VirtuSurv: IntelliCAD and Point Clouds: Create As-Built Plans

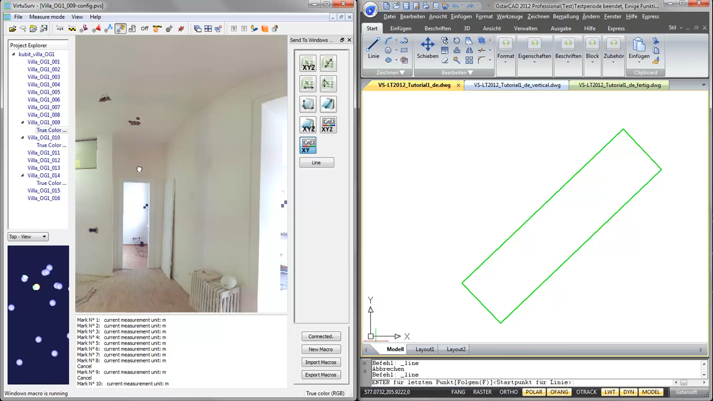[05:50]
I will start in this corner. Pick one point. Pick the other point.